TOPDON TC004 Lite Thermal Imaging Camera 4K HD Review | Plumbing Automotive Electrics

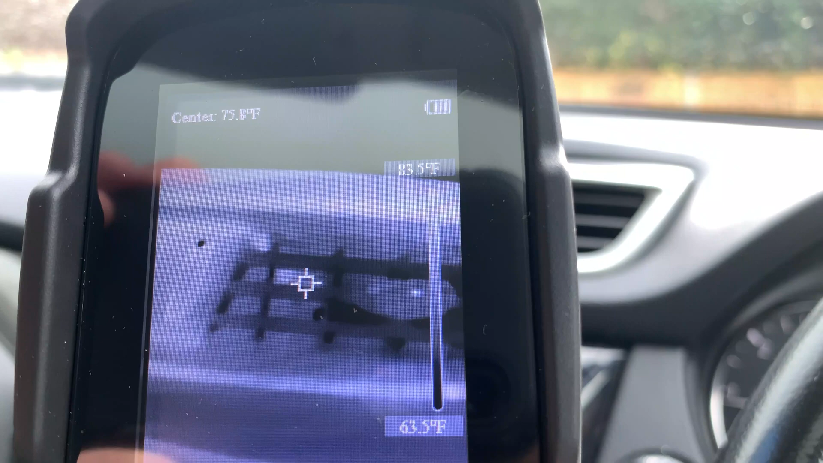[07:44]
On screen: scale top 83.5°F, scale bottom 63.5°F
steady temperature recording coming from the air vent there um
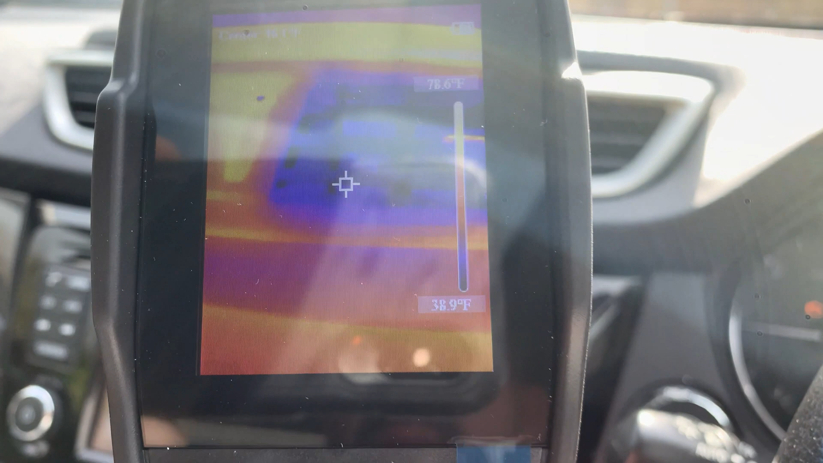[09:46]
On screen: scale top 78.6°F, scale bottom 38.9°F
uh click into different grayscale modes you can see it in a colour mode so you've got a colour colour chart there indicating what temperatures there are and you can see that
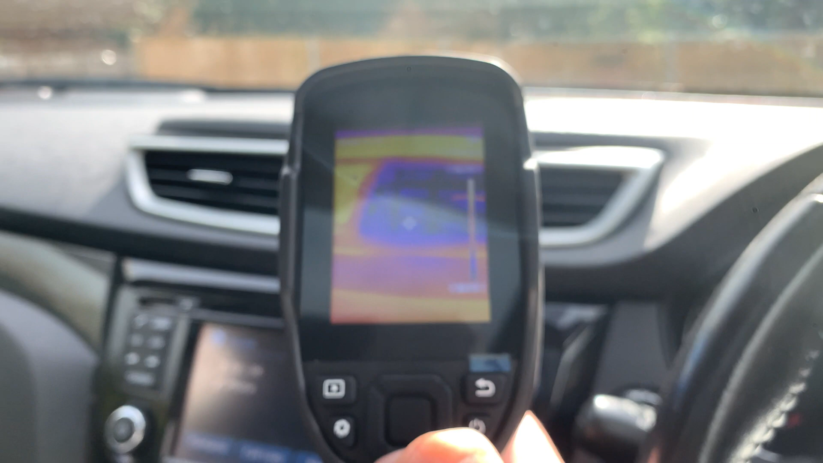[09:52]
particular vent is colder top of the dash is yellow which is a lot hotter um
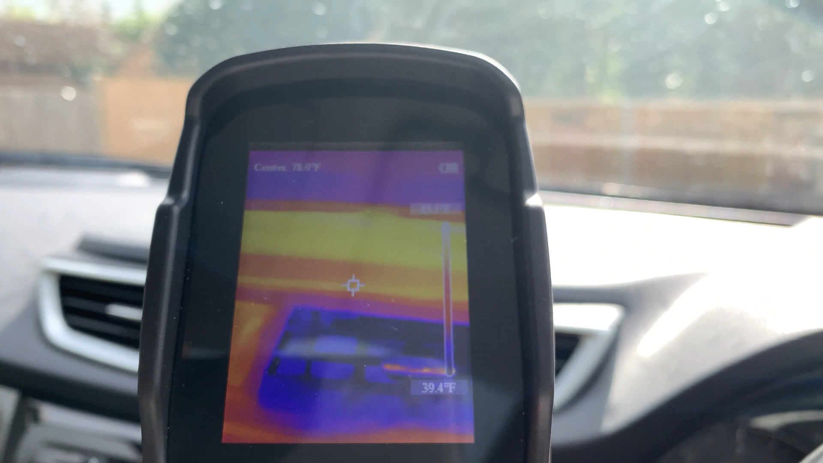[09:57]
On screen: scale bottom 39.4°F
and uh yeah you can see where the ac is coming through the vents on
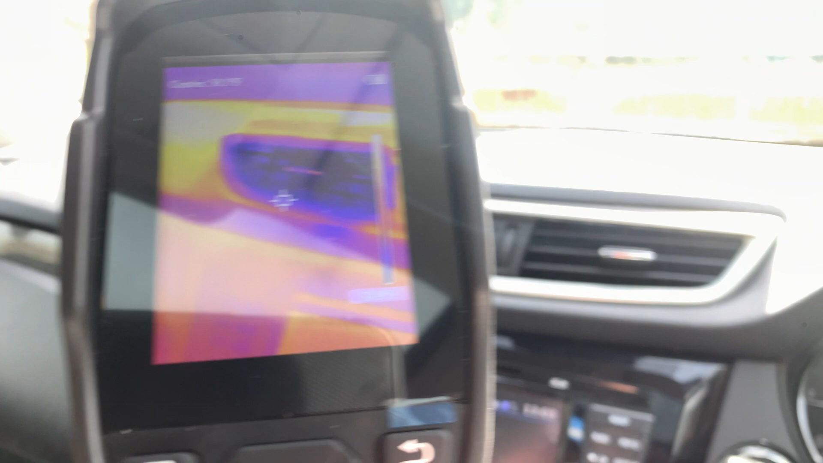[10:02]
the both of central vents of the car there's a whole cool ring around
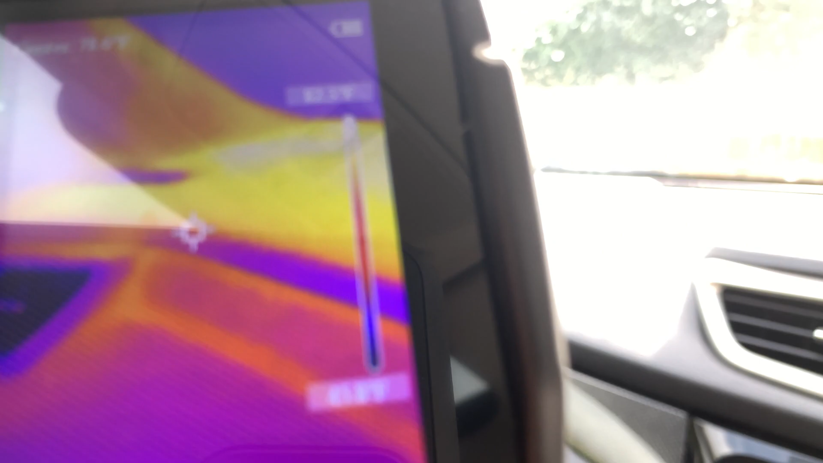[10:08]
it um
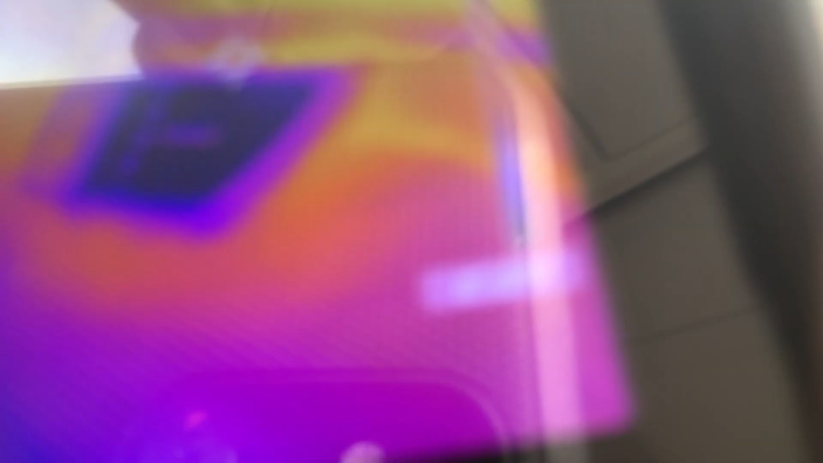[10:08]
and even on the passenger's side there there is a cool ring you can flick the
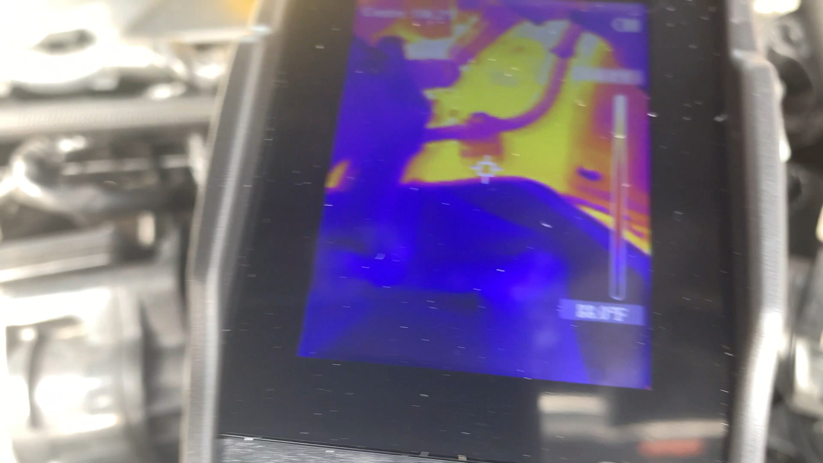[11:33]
i mean it would be great for testing things like glow plokes to see if they're getting hot um you know you could check your oil temperature
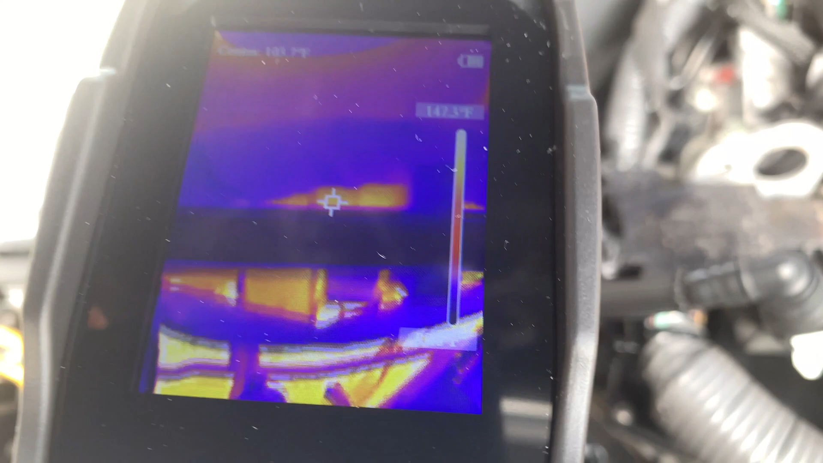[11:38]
you could look for any hot or cold spots on the car itself if i come right
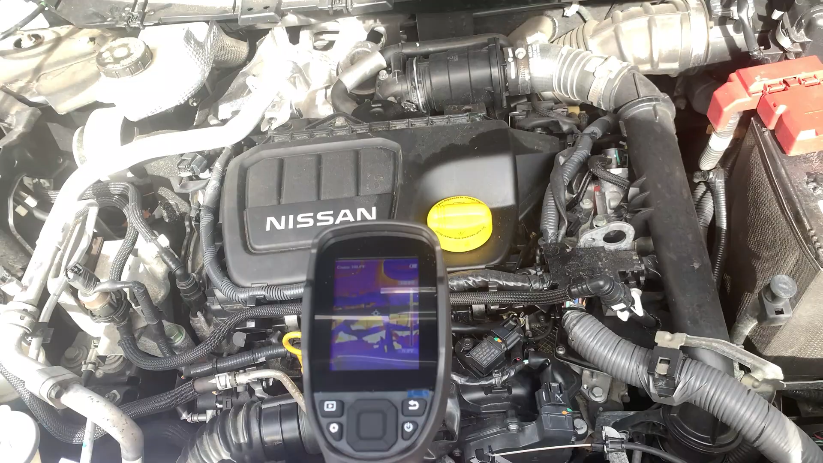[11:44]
out with the camera as well it's a bit difficult to record but you can see where the engine has warmed
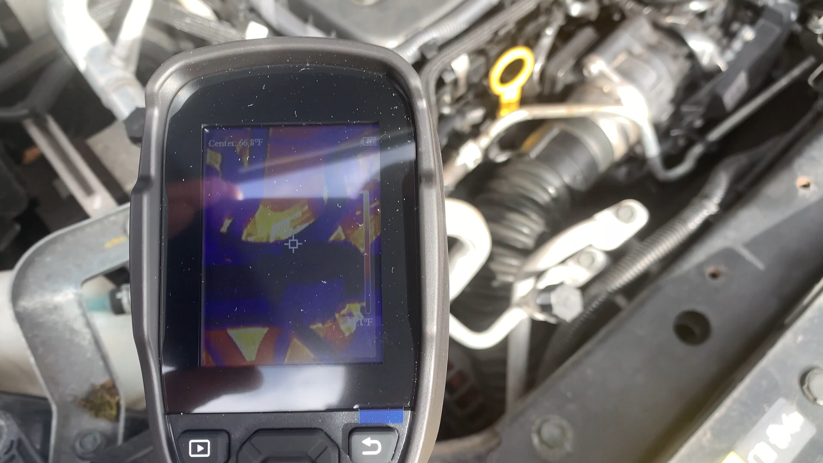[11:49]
up and where there's areas of heat and you know we're looking at 100
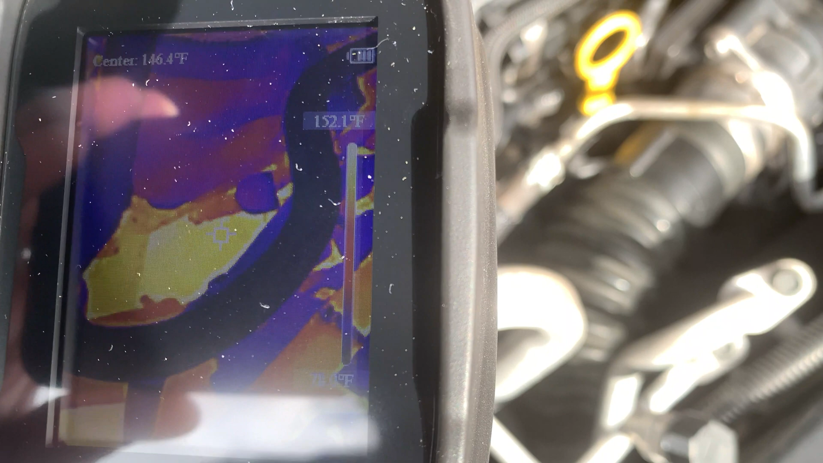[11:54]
On screen: scale top 152.1°F
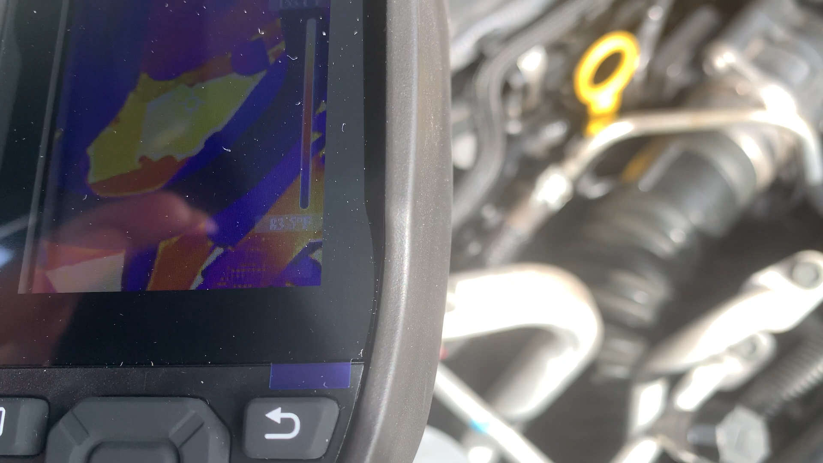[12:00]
131 and get it on something that's relatively 149 fahrenheit and i'm sure it would go right the way through um